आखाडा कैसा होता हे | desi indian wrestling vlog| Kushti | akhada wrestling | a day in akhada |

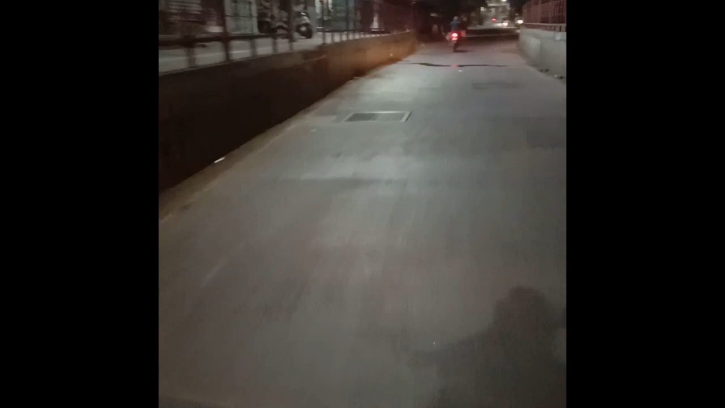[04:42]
ये हमारा नासिक का स्मार्ट रोड है, अभी अभी बना है, लेकिन पता नहीं इसमें स्मार्ट क्या है, ऊपर करो नीचे कर दिया बस।